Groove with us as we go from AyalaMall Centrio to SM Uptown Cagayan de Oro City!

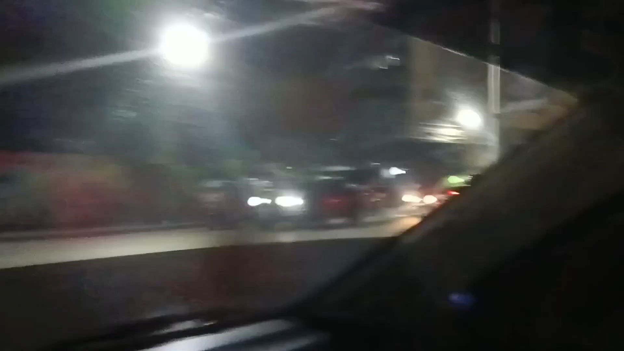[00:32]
The traffic here at Cagayan de Oro is stressful, but it's fun because you will enjoy. The views are beautiful and the people are so friendly.
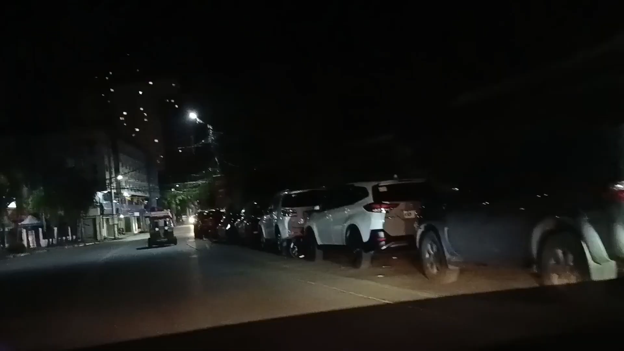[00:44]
And that is Sentrio Tower. It is one of the first condo here, at the heart of the city. We are now reaching the road of Corrales Guise. In the left side is the water district and right beside me is the provincial jail.
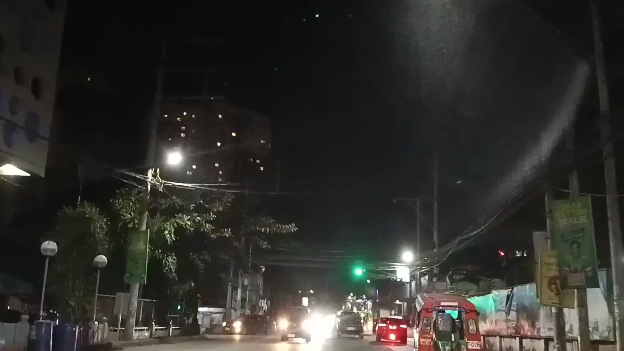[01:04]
The provincial government managed to put a jail in the center of the city.
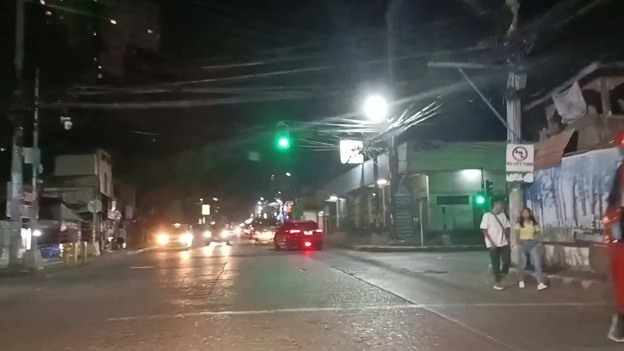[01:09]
In day time this part of intersection has a heavy traffic.
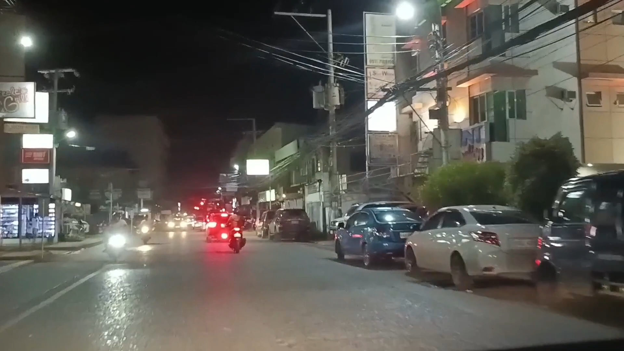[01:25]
If you notice there are cars parked in both sides of the road.
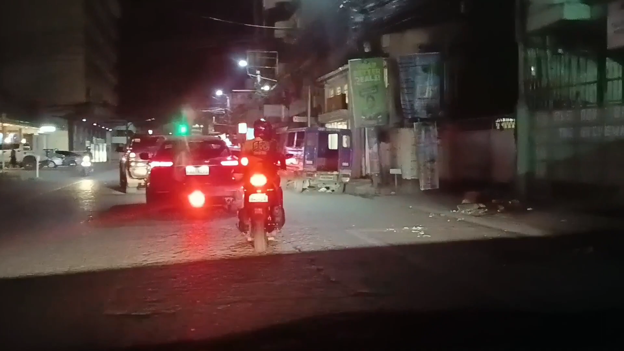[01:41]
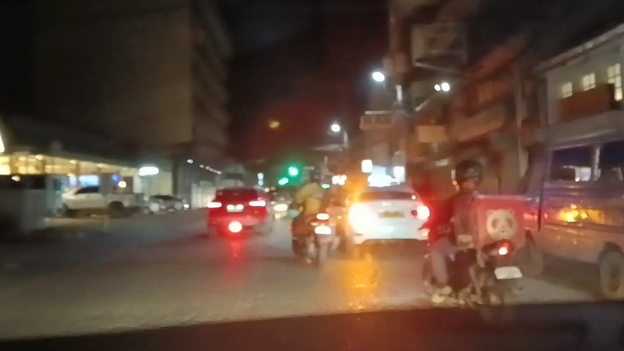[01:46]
A night delivery driver. Here we called it Food Panda.
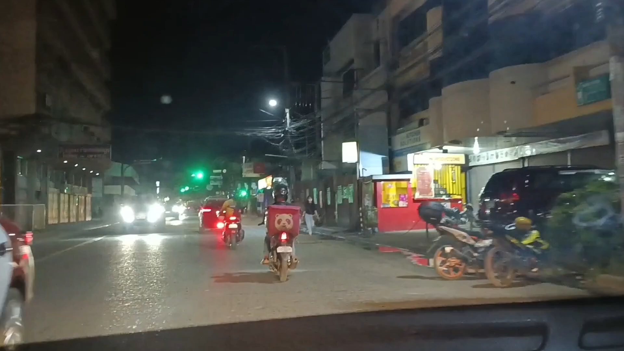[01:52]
Left side is Trinidad Building. One of the oldest buildings in Cagayan de Oro. There's a lot of establishments here. Most businessmen here is Asian foreigner.
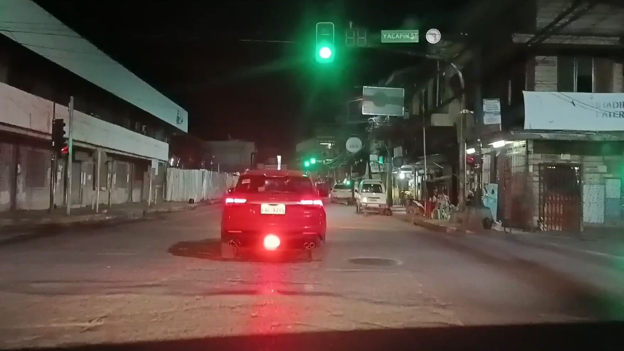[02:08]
We are heading to Divisoria.
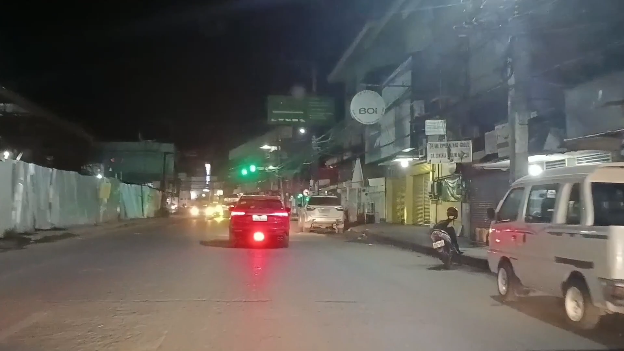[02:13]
One of the busiest part of Cagayan de Oro. If we turn left in this part of intersection. We can reach the public market. I can give you a ride soon. So always check my channel. And subscribe. In 50 meters we will reach the Xavier University. There's a Palapa food hub here.
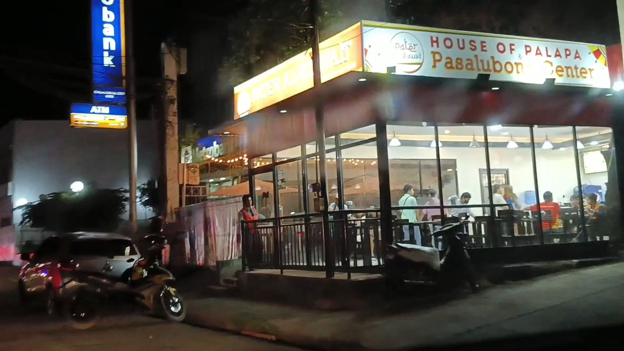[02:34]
It's delicious Muslim delicacy. Here in Philippines.
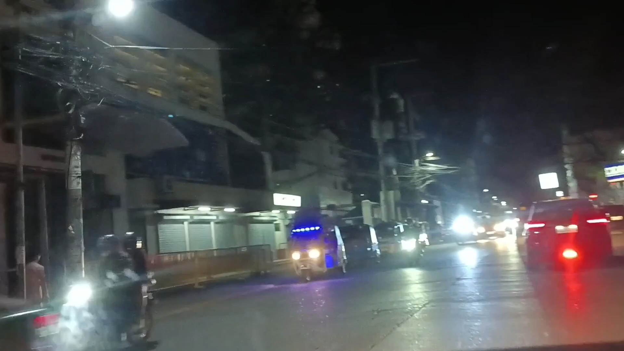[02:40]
And that building is part of Xavier. I believe it a gymnasium of the university.
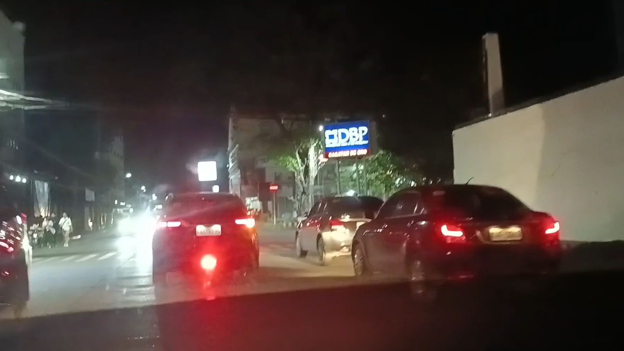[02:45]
We are now reaching the Divisoria.
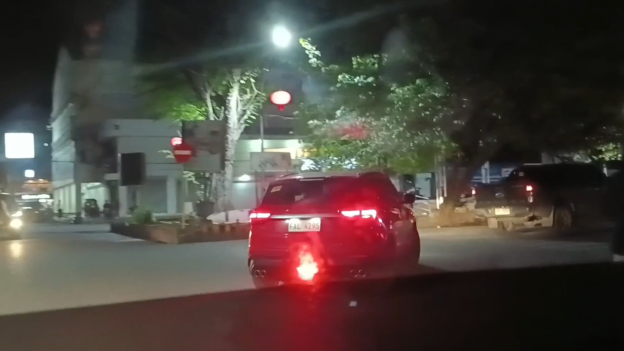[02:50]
It's fun here. A lot of cars parked in both sides. Days and nights.
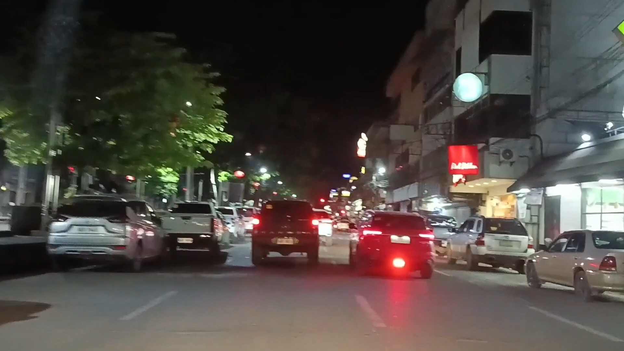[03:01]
Panahe Talaga Angpag Park.
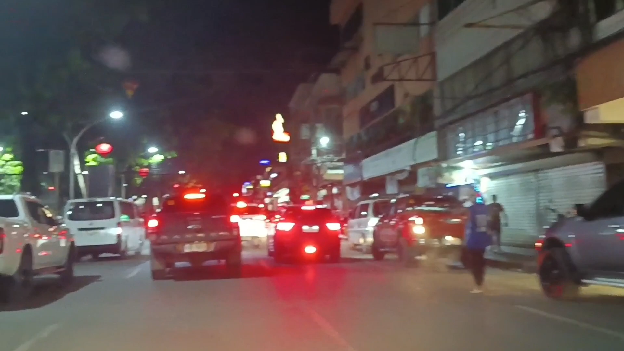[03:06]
Oh red ribbon one of my favorite cake. In 200 meters we can reach the Burger King.
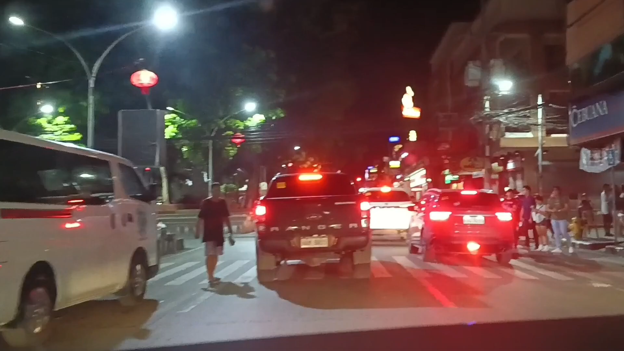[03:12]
And Jollibee. But for shortcut we will turn left. We will cross Pabeo Street. To avoid more heavy traffic. We called this part of the street island.
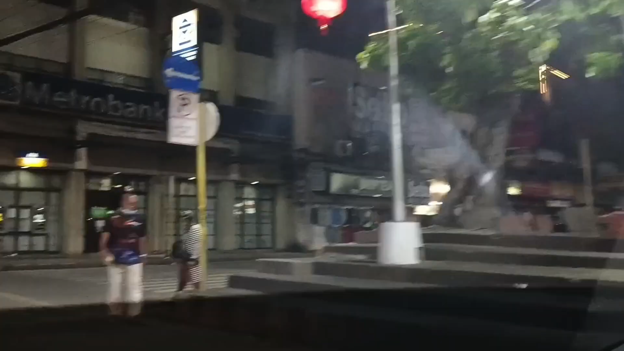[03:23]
It is a park and monuments. In the center of Divisoria Road. Divisoria is also called Kiosko Kagawasan. This part of the city has a historical background.
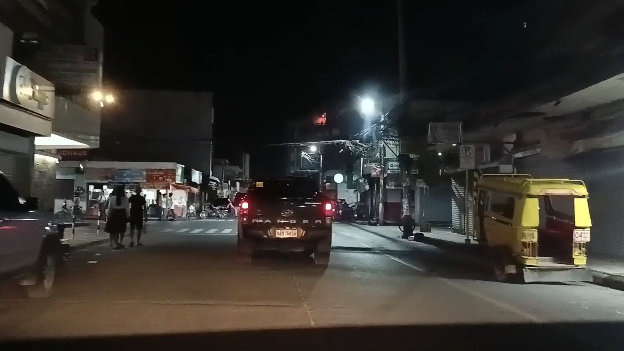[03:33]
Maybe someday we can have it as content. And we reached Pabeo Street. Sometimes we called it also Divisoria Kage Anon's Habahabat Calling. A place in its old name.
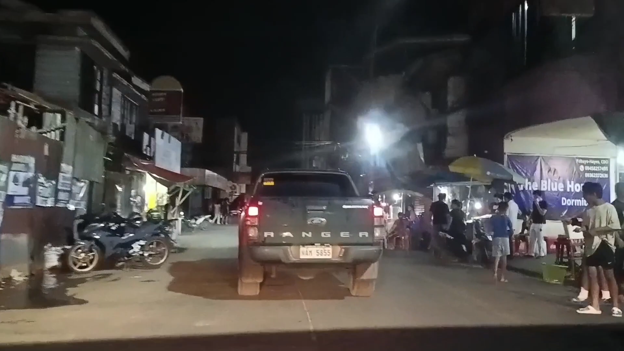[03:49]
Oh. There's a lot of street food vendors here. One of food.
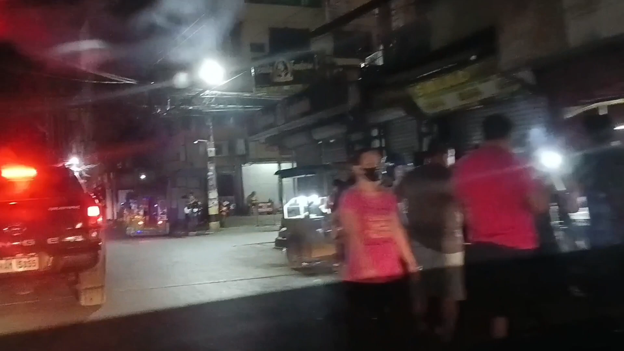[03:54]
They sell is called Proven. It's a fried chicken skin.
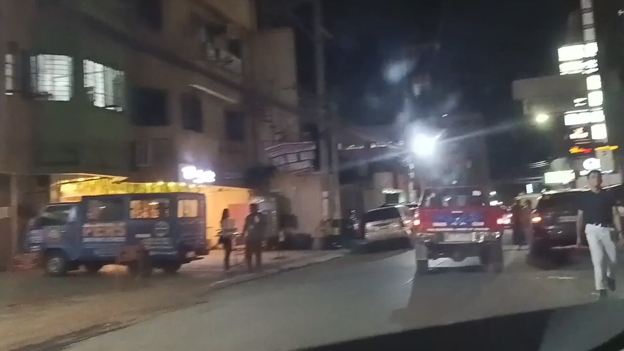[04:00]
I'm 20 meters. We can see the Grand Central building.